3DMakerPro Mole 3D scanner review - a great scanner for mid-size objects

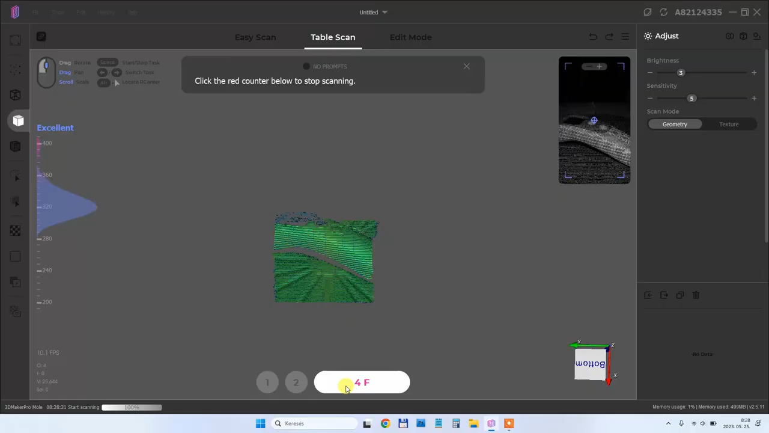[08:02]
I started with two passes. This is the first one.
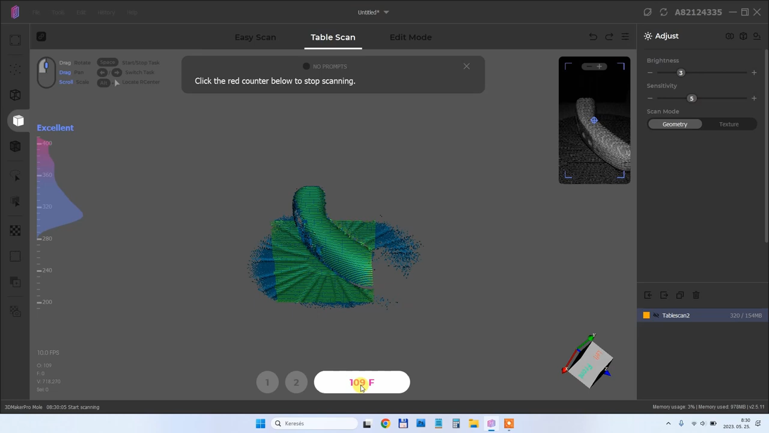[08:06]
And this is the second pass. And then I can see there is still one corner which couldn't be scanned correctly.
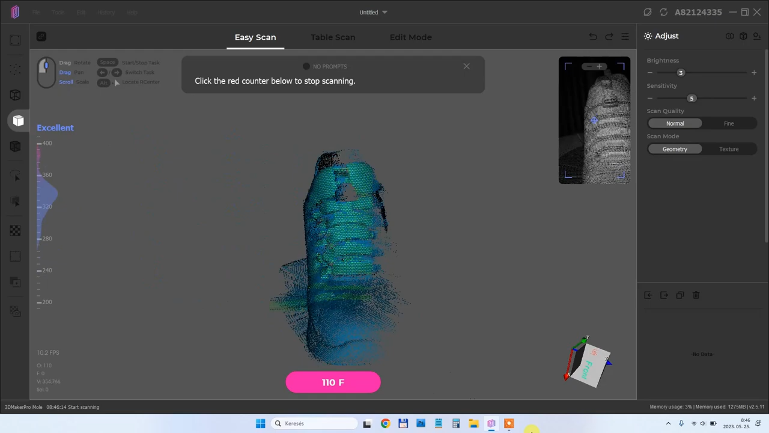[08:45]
And here you can see the scanning process speed up 10 times. And the final result is amazed.
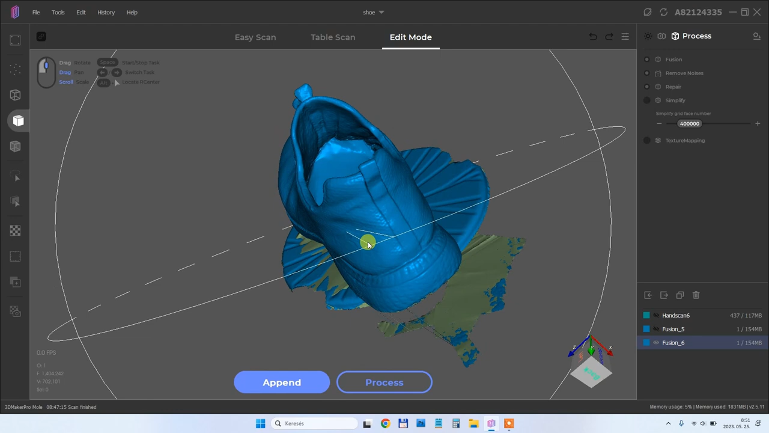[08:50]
I use here the easy scan mode not the table scan. So that's why I couldn't remove here automatically the turntable.
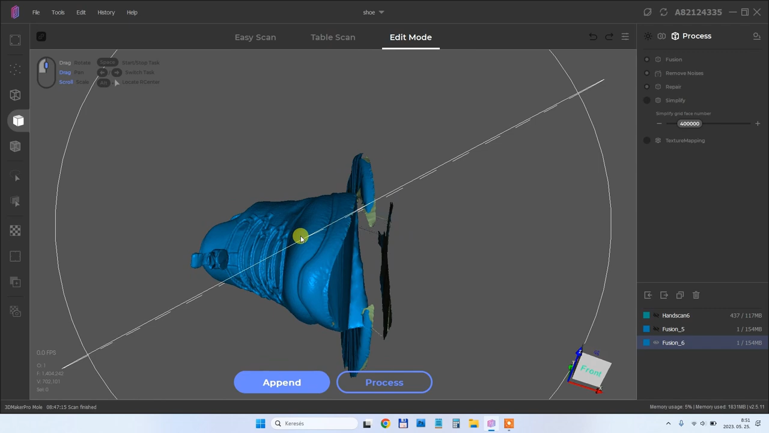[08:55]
But I can do it in a slicer if I want to. Anyway I'm very happy with this result.
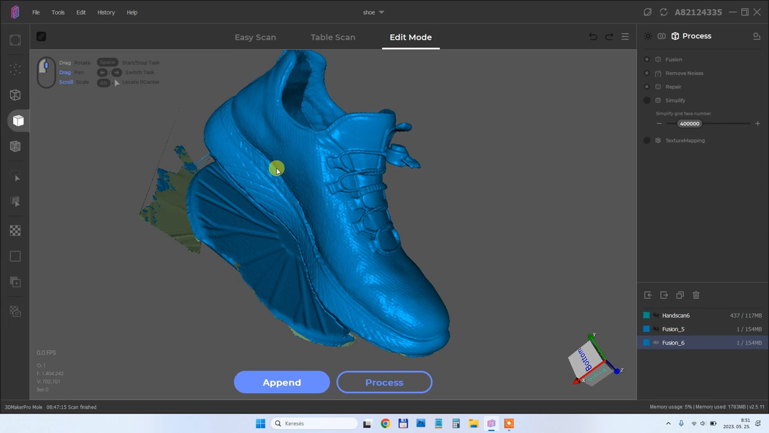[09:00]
Now I want to scan this glass. It doesn't matter that it will not be hollow because I can print this in the waste mode. And I'm curious if these letters will be visible because they stand out from the surface.
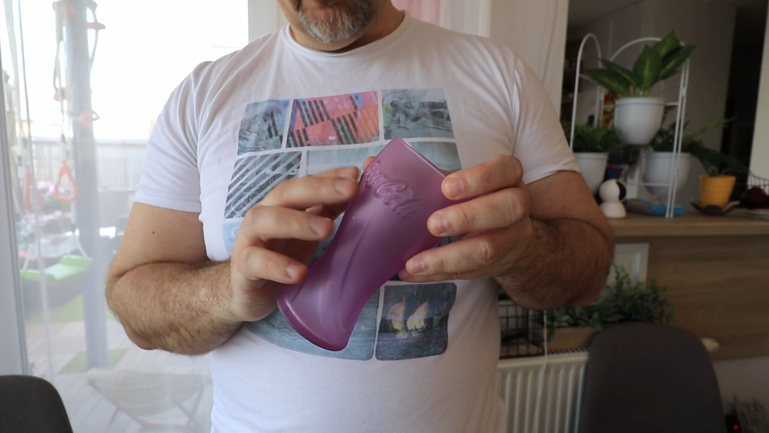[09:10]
And also this logo on the other side. But it is too transparent and too shiny.
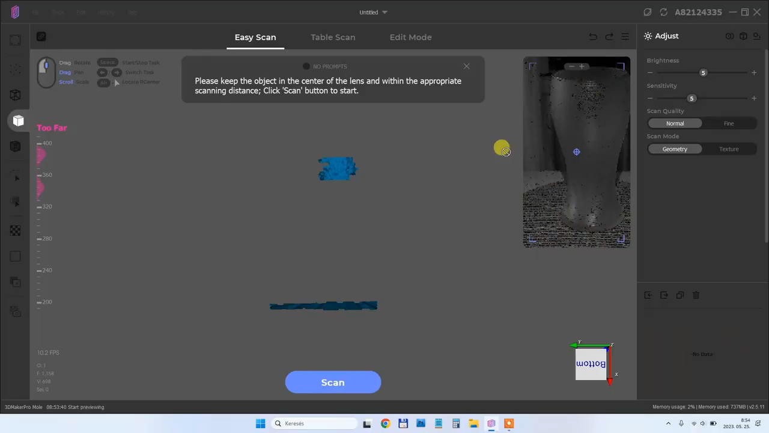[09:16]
So I already checked it is not visible for this scanner.
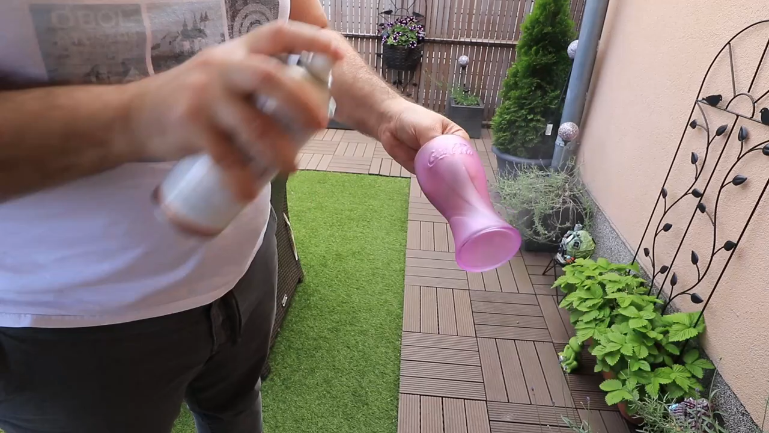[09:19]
So I will use here this scanning spray.
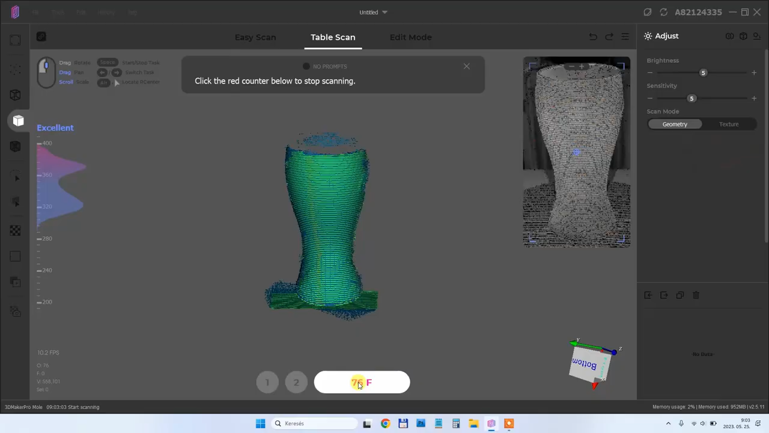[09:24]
I started with the scanning in one pass and here you can see the scanning process. But unfortunately this don't have enough geometry and it couldn't be scanned correctly.
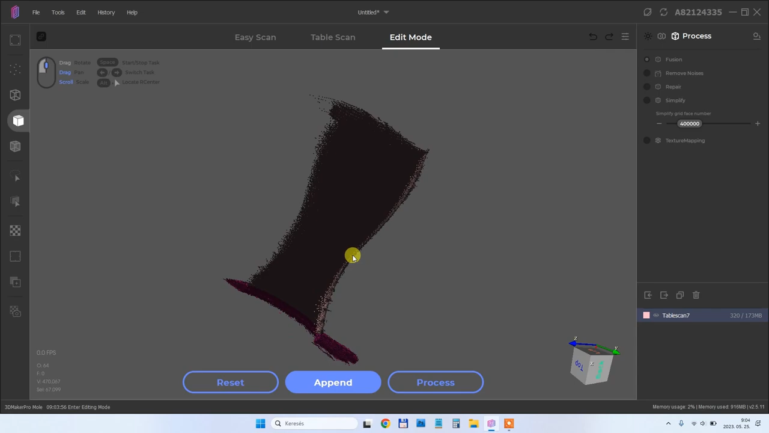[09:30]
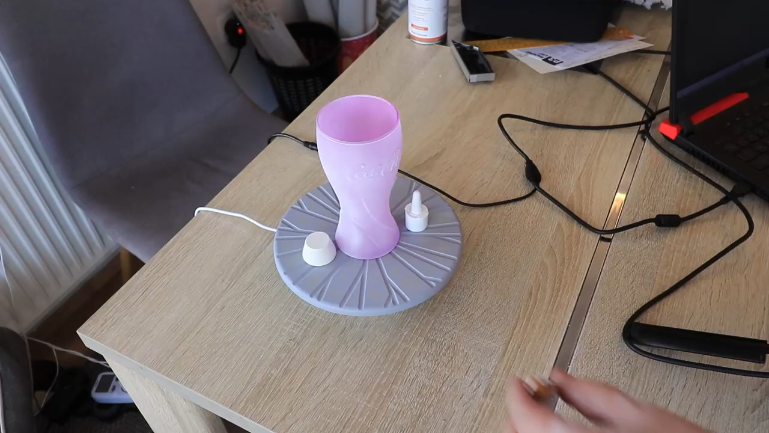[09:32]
And then I added some objects around it. I learned this trick earlier.
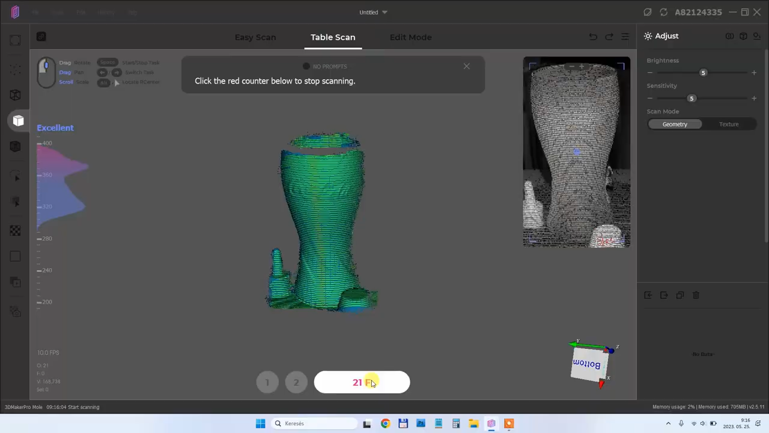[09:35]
And now the scanning process was finished correctly.
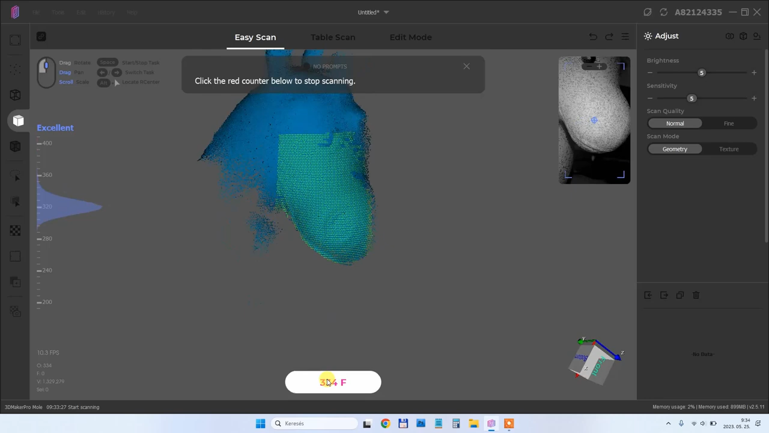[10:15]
And after I don't know a few seconds it always lost the tracking. It cannot fuse together those frames.
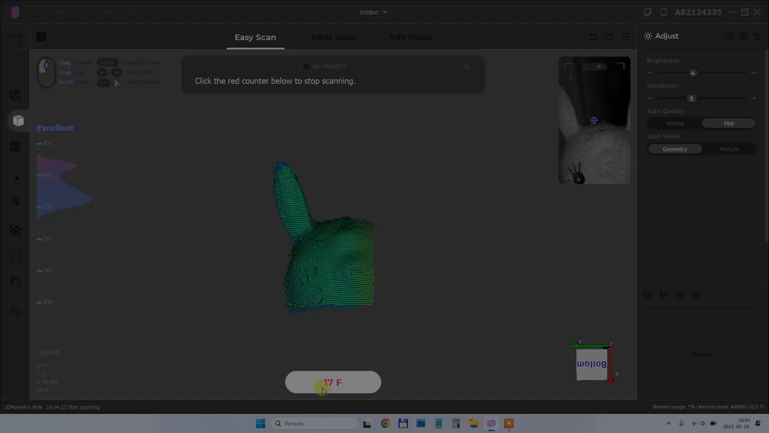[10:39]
I noticed if I scan only a shorter time it was scanned correctly but only part of the face.
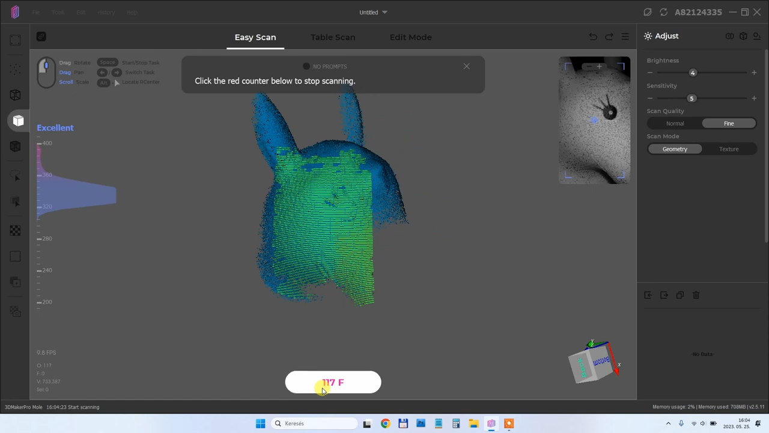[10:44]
So this is a scan mostly from the left side.
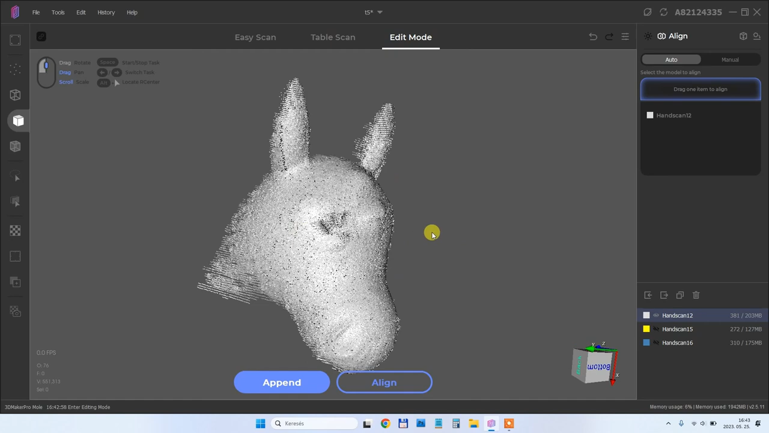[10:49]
This one is mostly from the front. And this one is mostly from the right side.
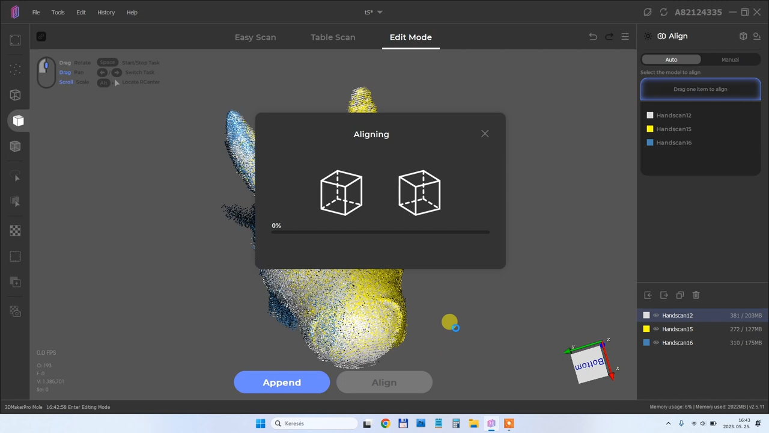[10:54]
And aligning this together which will be done automatically in this case. And this result is quite acceptable.